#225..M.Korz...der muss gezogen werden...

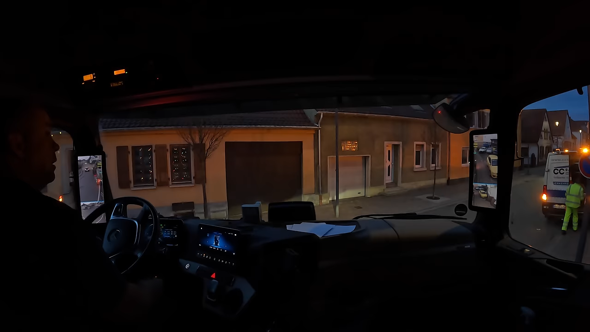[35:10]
Ah, hey, da kommt ein ganzer Schwung Autos. Da kommt ein ganzer Schwung Autos. Als weiter.